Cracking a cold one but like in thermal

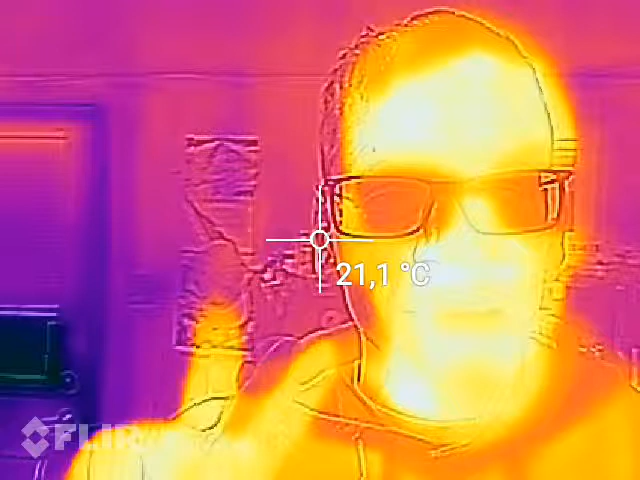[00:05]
On screen: spot 21.1°C
going to show you the science of cracking a cold one with the power of infrared technology
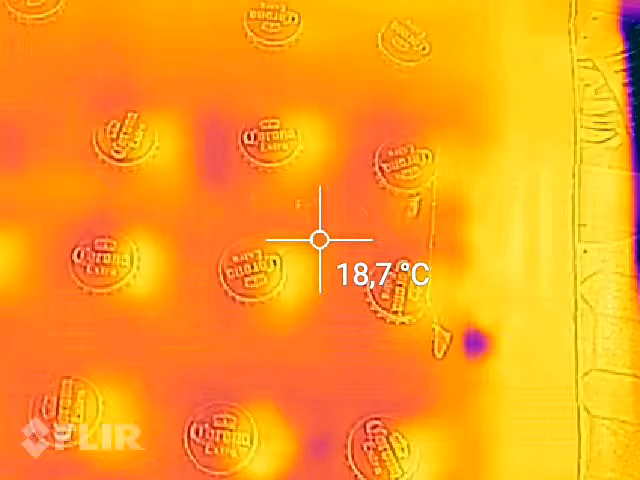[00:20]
On screen: spot 18.7°C
is boom as you can see
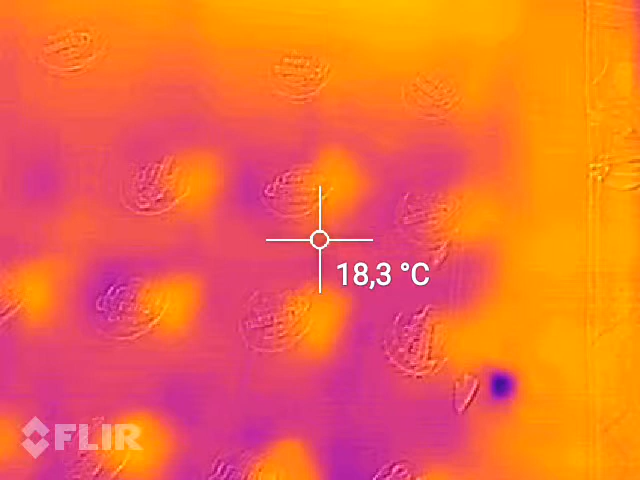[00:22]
On screen: spot 18.3°C
that beer is around 20 degrees
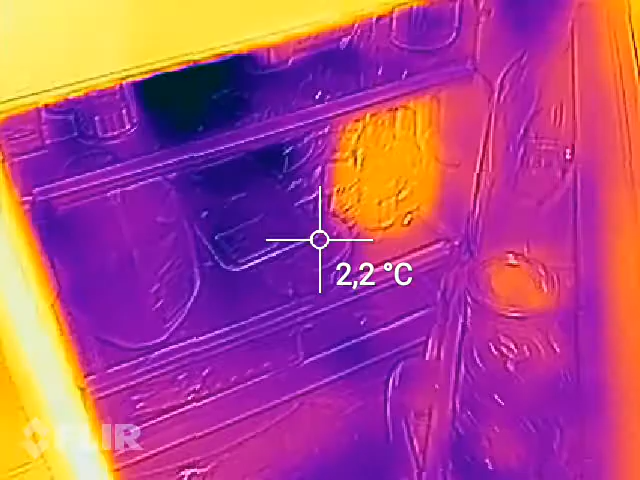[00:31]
On screen: spot 2.2°C
fridge you know and then how
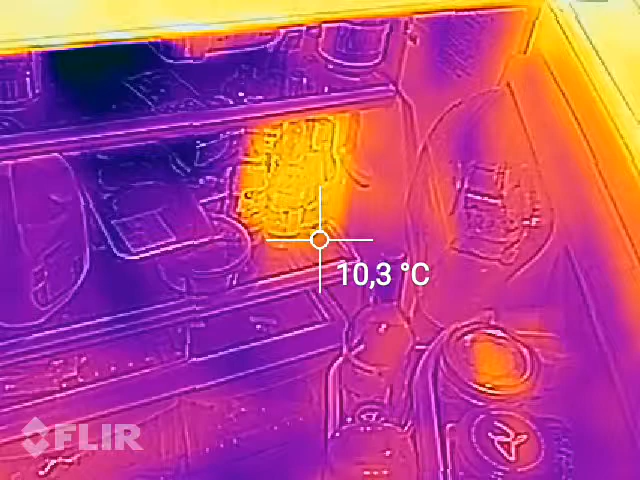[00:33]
On screen: spot 10.3°C
fast does that stuff cool down now it's only at 13 degrees that's not getting there so then
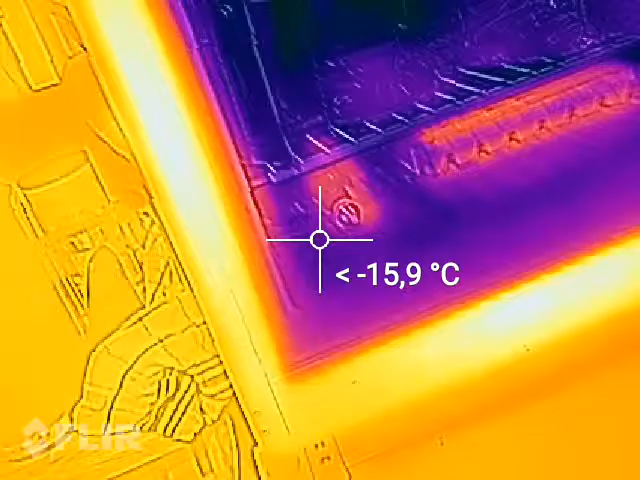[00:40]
oh yeah what do we have right there it's about
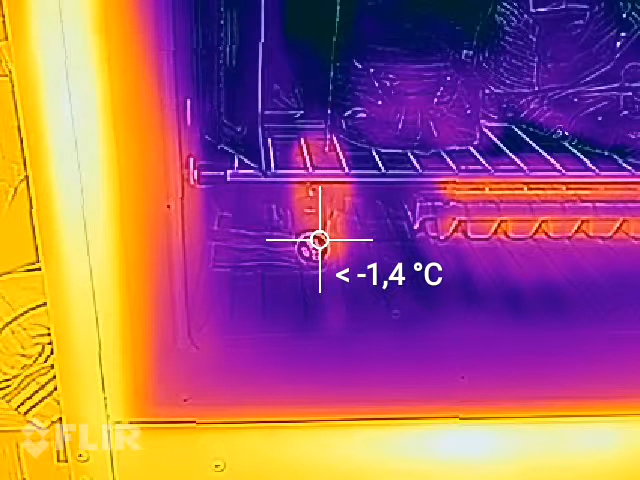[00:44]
like what maybe zero around that it's not quite cold enough
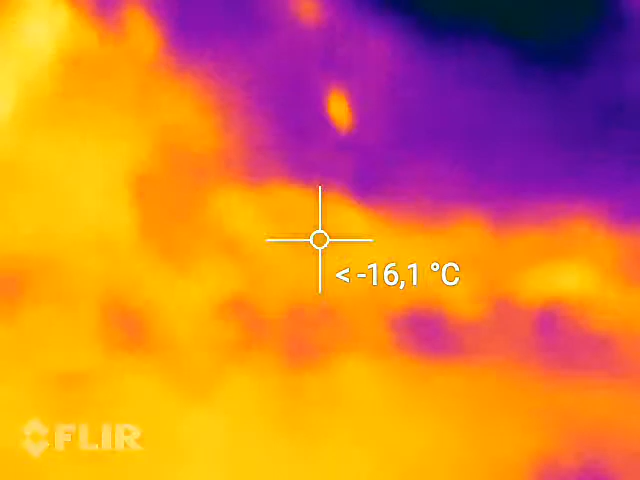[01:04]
you can see it's not it is not the camera deceiving you it is actually
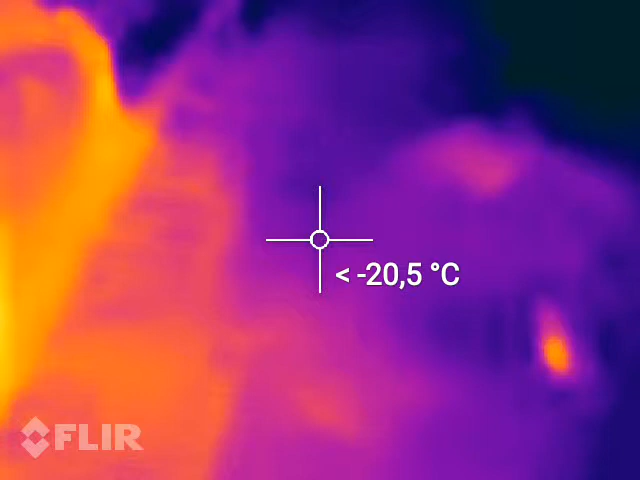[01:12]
that temperature
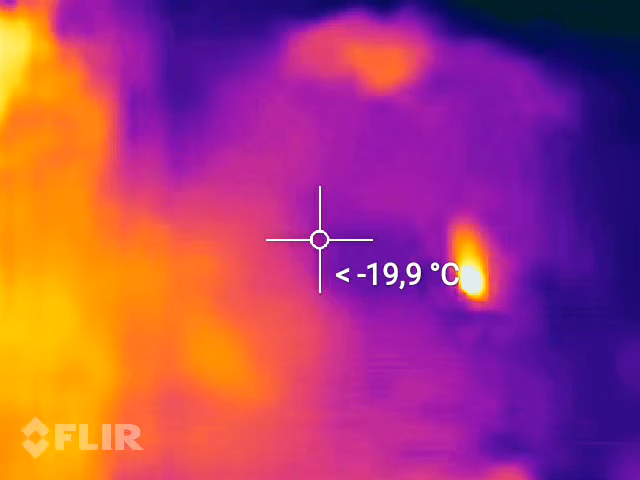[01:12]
and if you can see there's a little bit of a warm spot
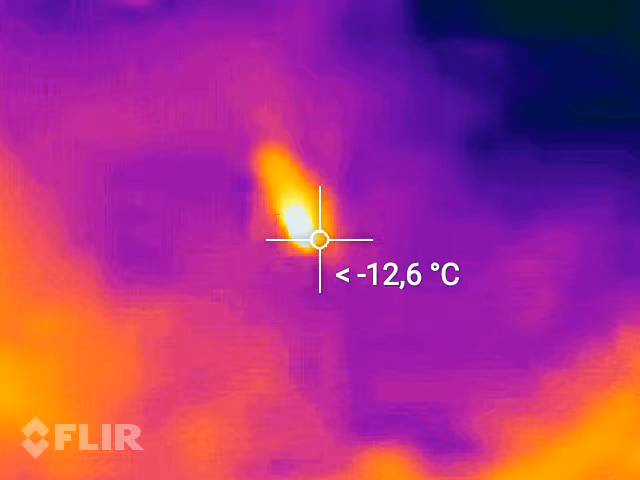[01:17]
in the snow bank because
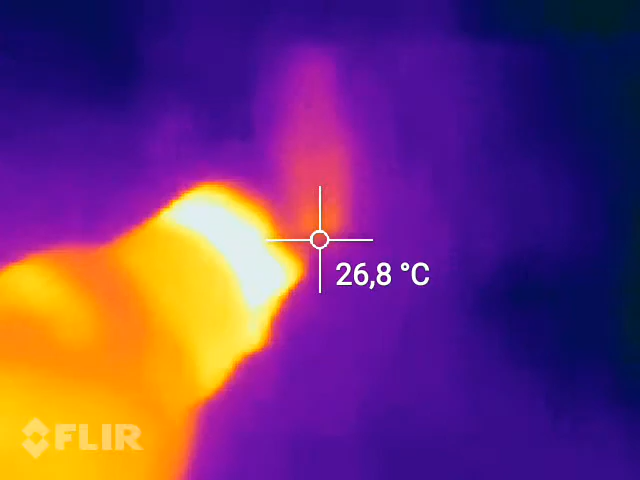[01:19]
On screen: spot 26.8°C
it hasn't cooled down to the
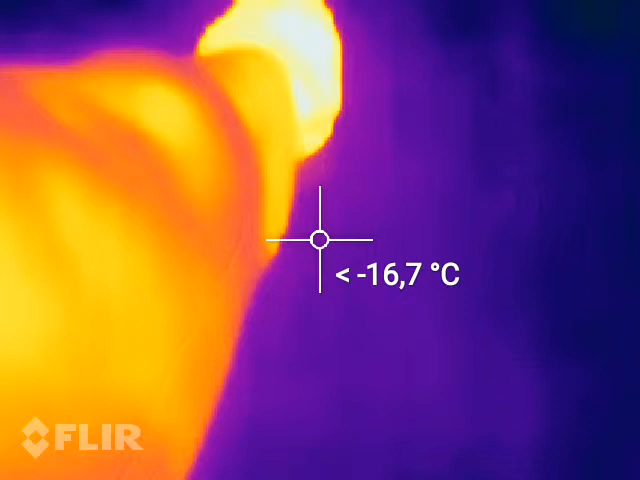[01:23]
temperature of the snow bank yet but that is a nice frosty one and it is cold
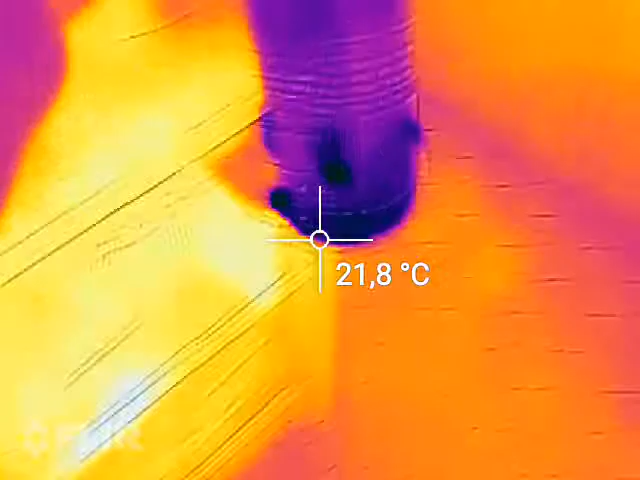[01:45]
On screen: spot 21.8°C
to let you know there's a little bit of condensation
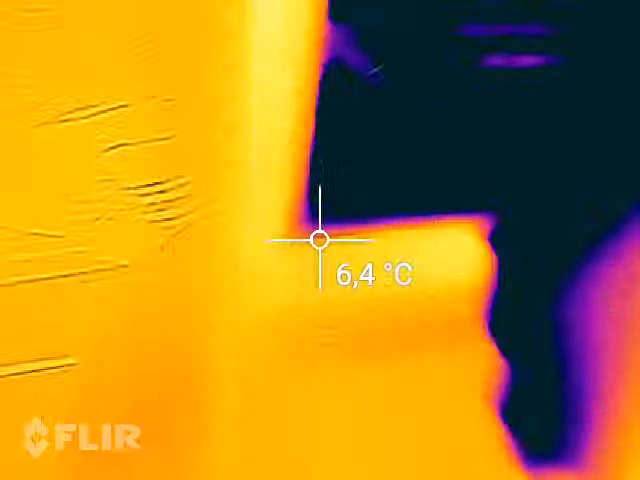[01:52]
On screen: spot 6.4°C
man so here we have the freezer beer